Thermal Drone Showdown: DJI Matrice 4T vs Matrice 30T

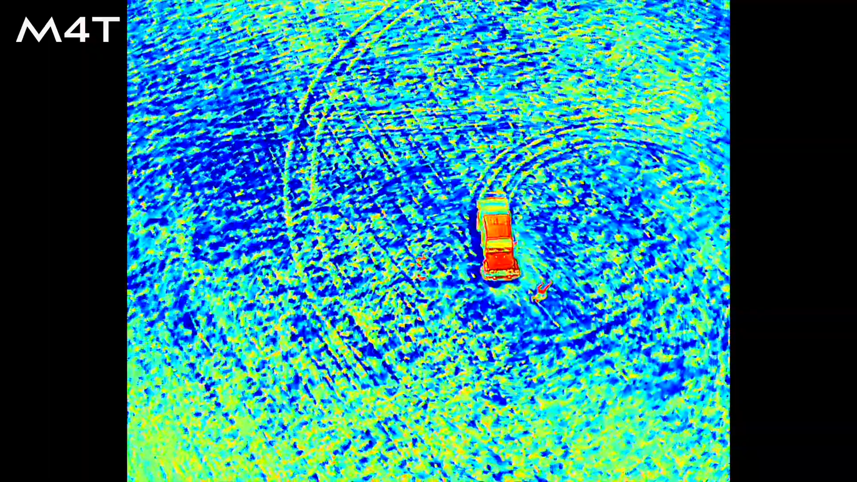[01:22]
Now they are both capable of having like the super resolution mode, which doubles the resolution on it.
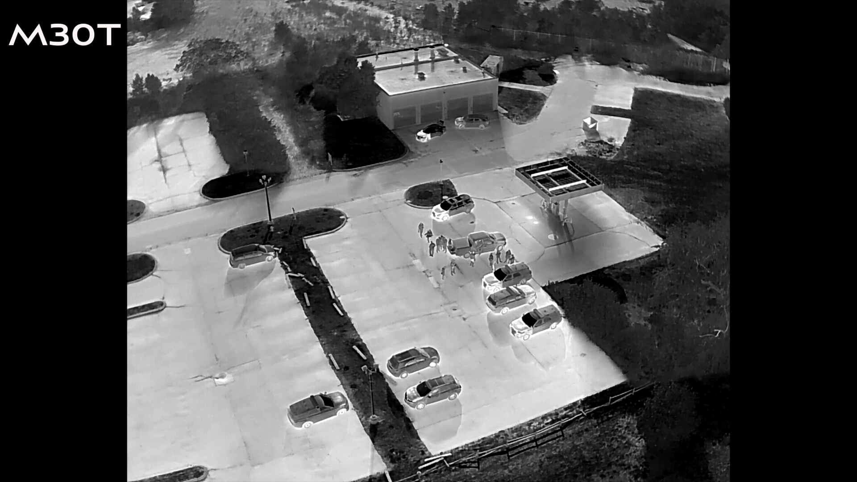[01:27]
In a previous video, I said that only the M4T had that, but that's not the case.
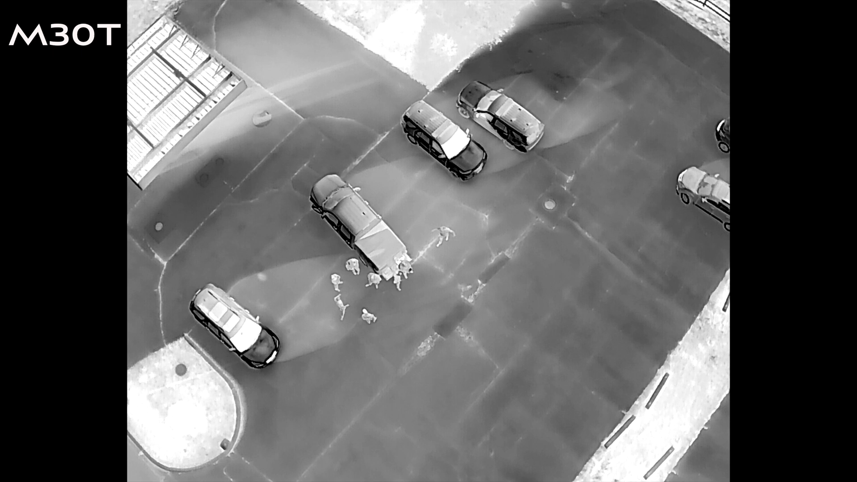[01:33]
The M30T and the M4T both have the capabilities of having that increased thermal sensor.
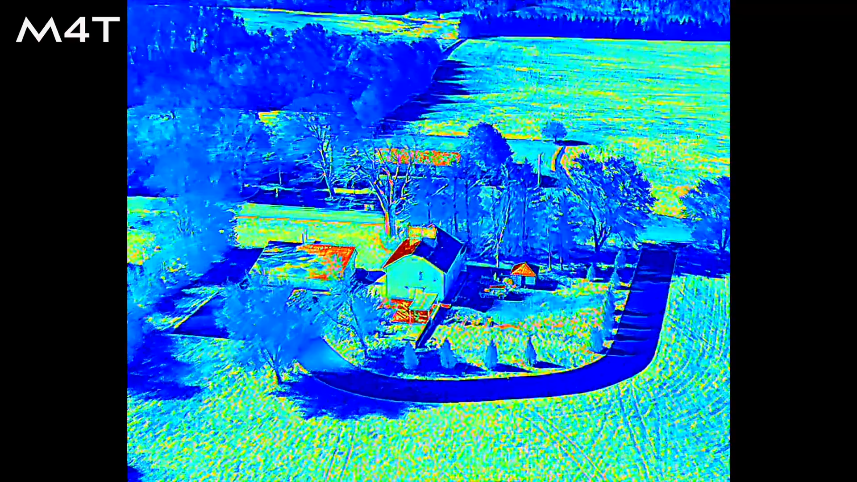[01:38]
Both of these look great.
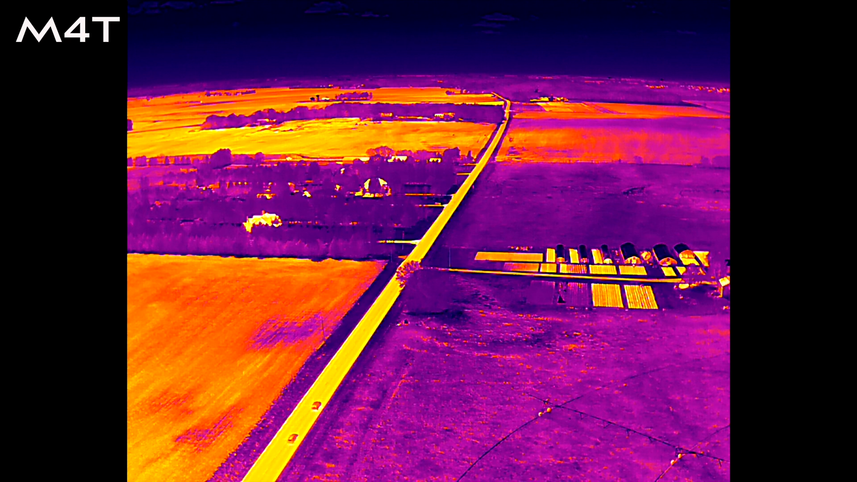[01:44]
I'm not an expert, but it is really hard to tell the difference between the thermal on both of these drones. You can't go wrong either way.
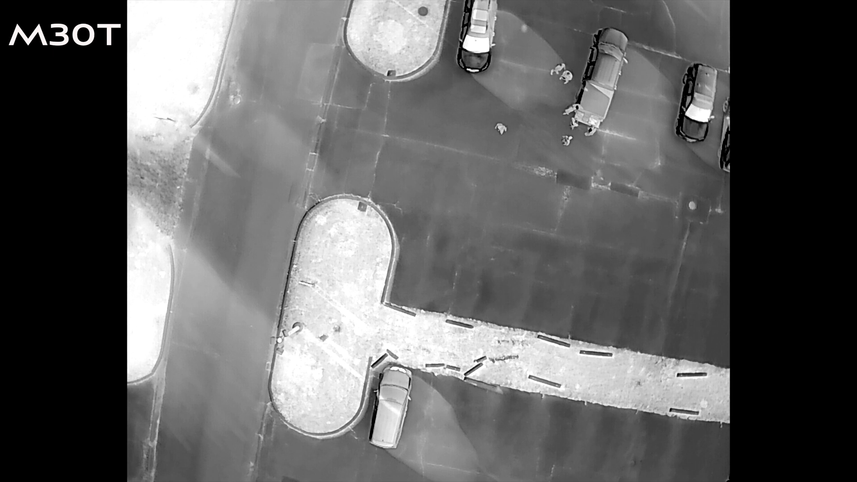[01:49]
And with either one of them, you're going to be able to see accurate heat signatures from 400 feet.
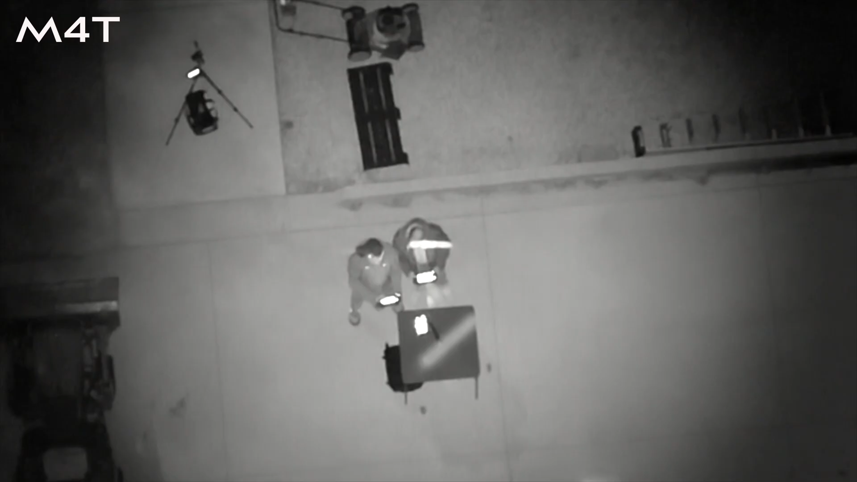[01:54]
Both drones have night scene mode, which is basically going to give you the ability to see better in the dark.
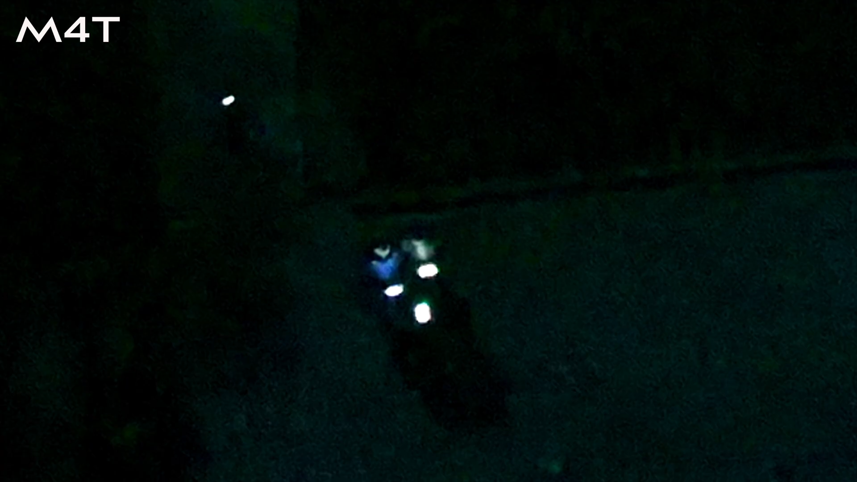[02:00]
It sort of takes in all of the ambient light in your surroundings,
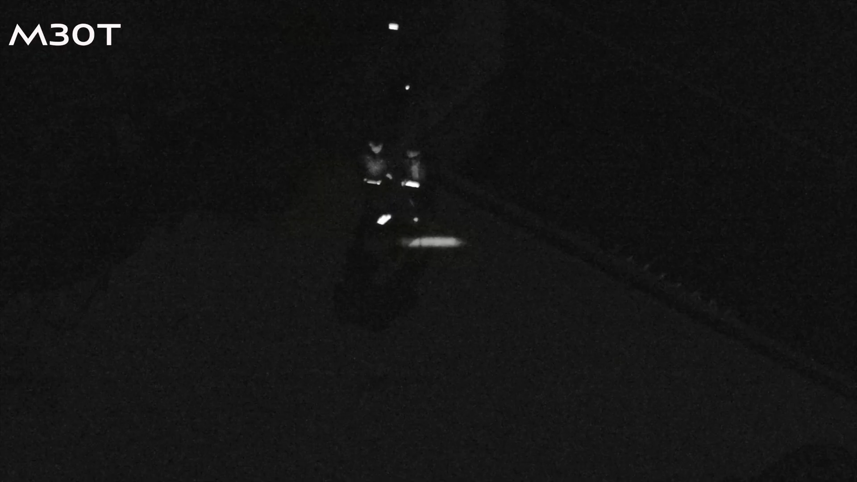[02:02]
the moonlight, street lamps, anything that is providing light and just ups the ISO and gives you the ability to see in a dark environment. Going back to that thermal camera, you've got the same functions on both drones.
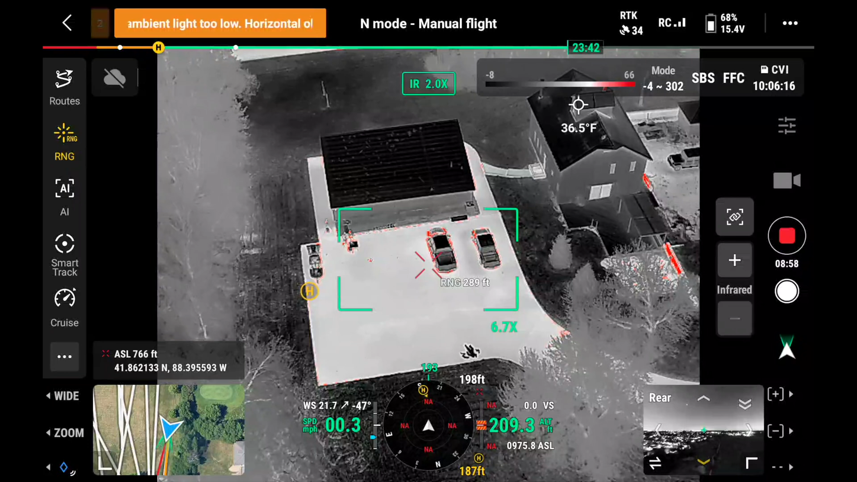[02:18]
On screen: spot 36.5°F
Essentially, you can touch the screen and get the temperature for any pixel on there. You can do an isotherm where you draw a
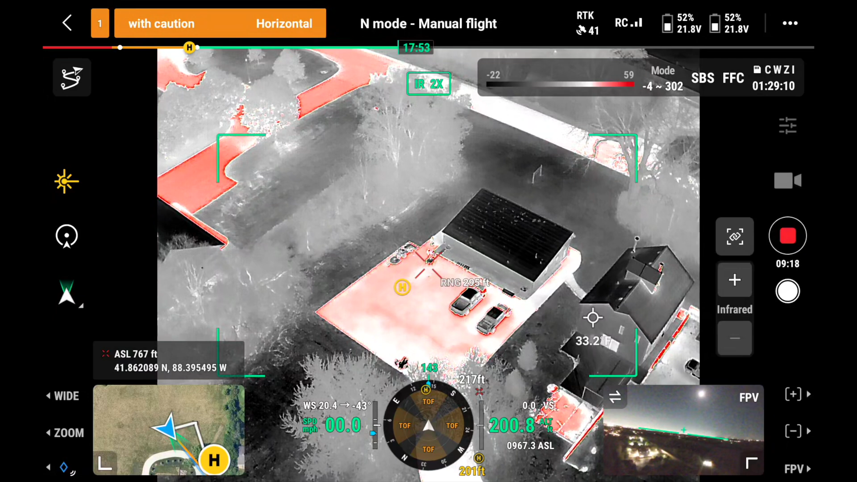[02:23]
box on the screen and it's going to show you the hottest and the coldest point within that box. So that can be really useful for a lot of different applications. And you can zoom significantly with both of the thermal sensors on these drones.
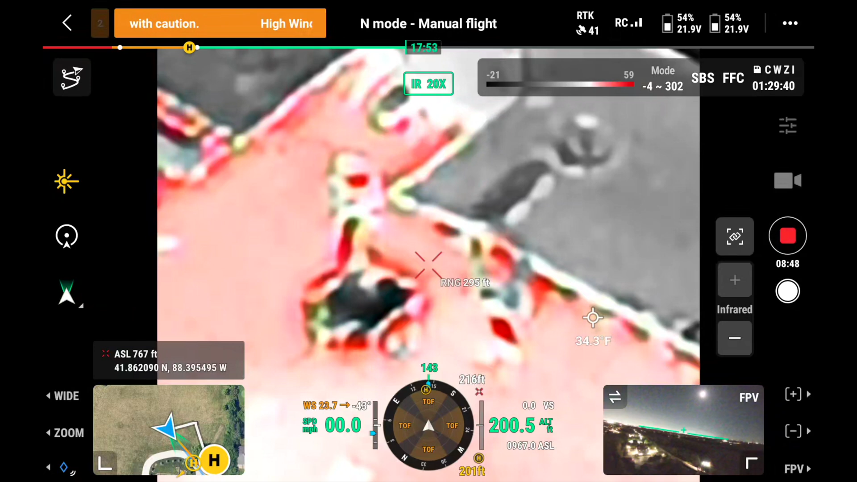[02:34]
Now, the further you zoom in, especially with the thermal, the muddier it's all going to get.
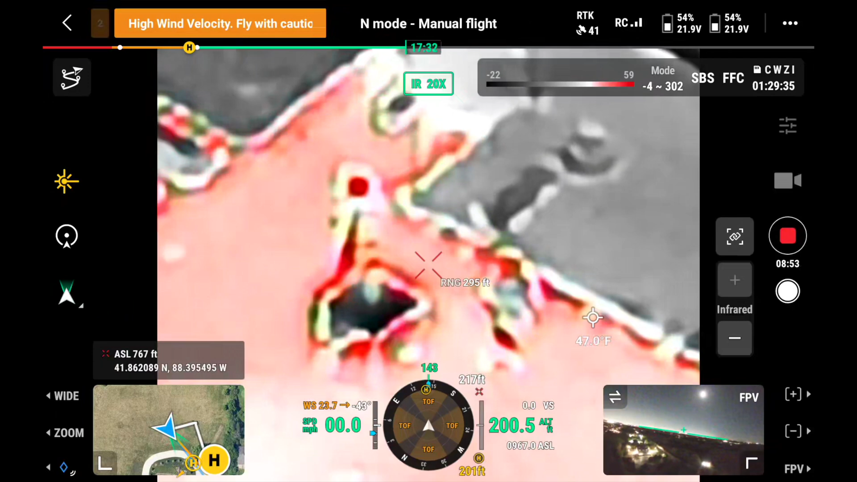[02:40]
You'll still be able to see a heat signature, but you're probably not going to be able to tell what it is.
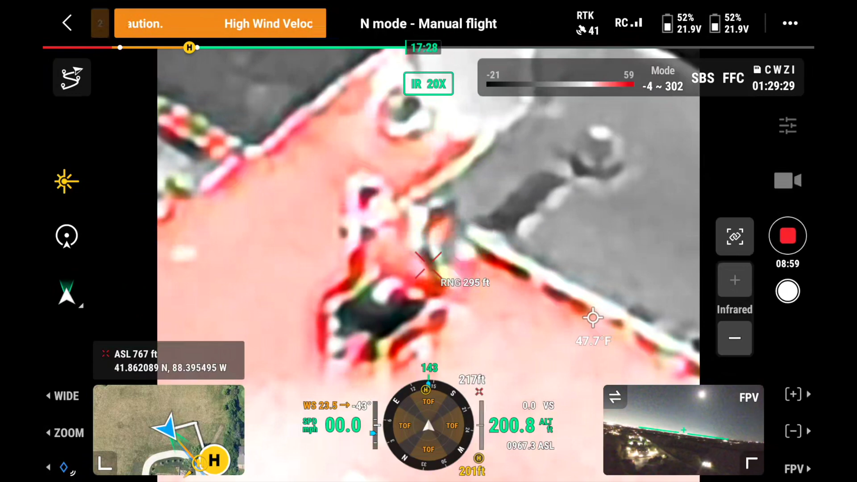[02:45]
If it's an animal or a person, you're probably not going to be able to tell what it is, but it is there in case you need it.
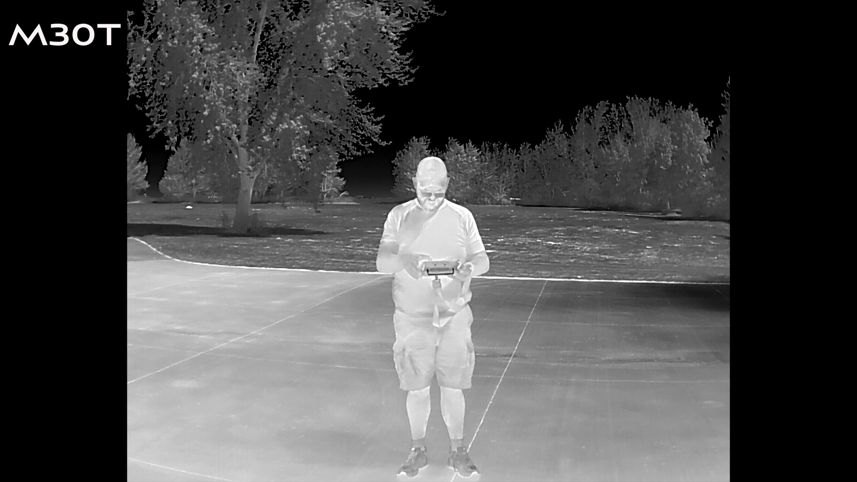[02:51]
You're also going to have multiple pallets to choose from with the thermal on both of these drones. There's over a dozen of them, I think.
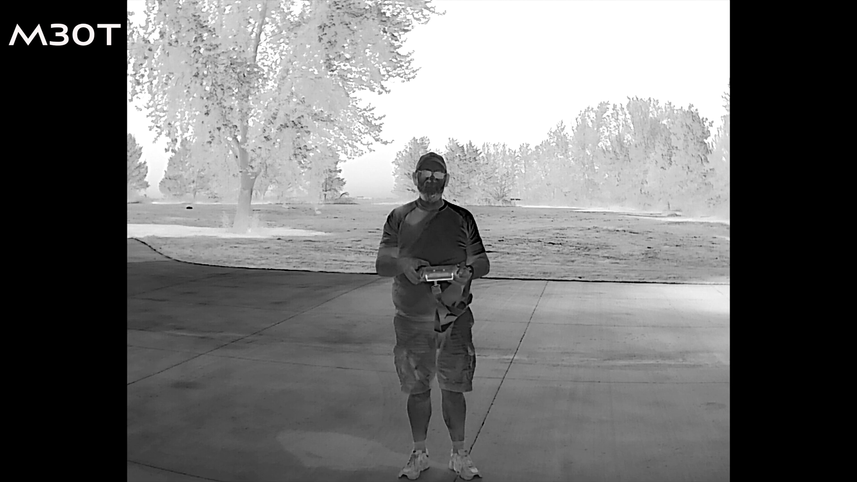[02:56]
And really it's just going to be whichever one is easiest for you to see that heat signature.
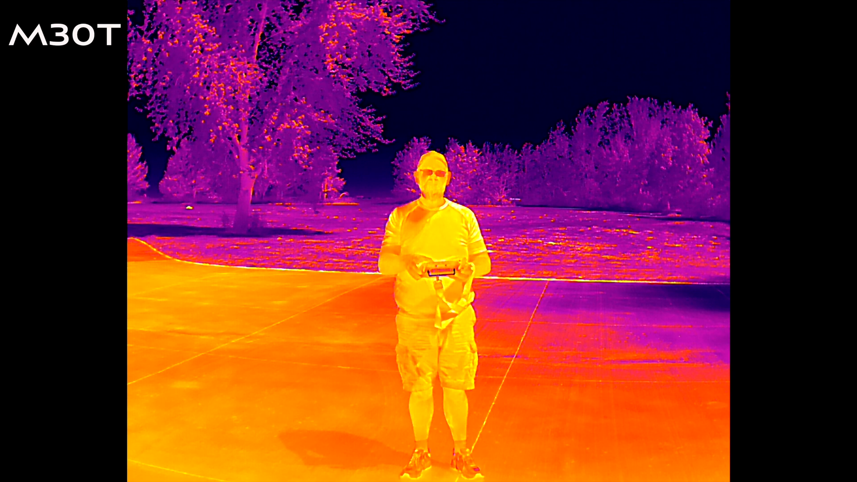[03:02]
Like I've said before, a lot of our police departments and public safety agencies like to use black hot or white hot.
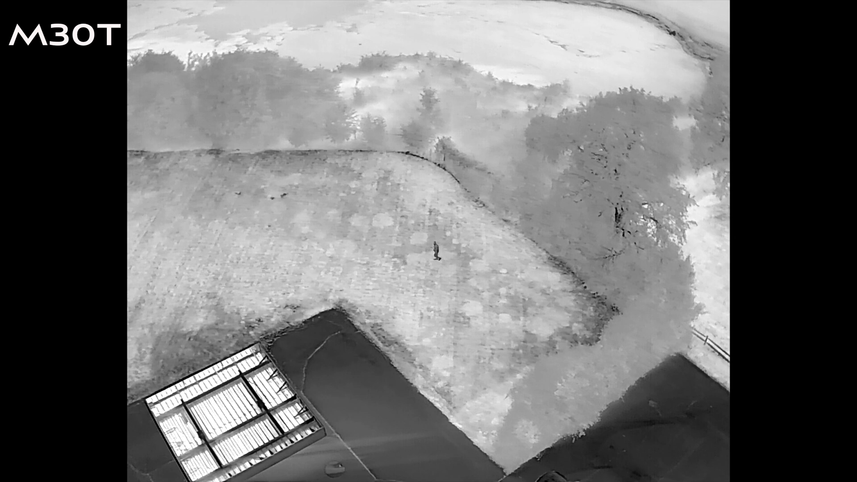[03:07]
It just seems to be the easiest way for them to be able to spot a heat signature.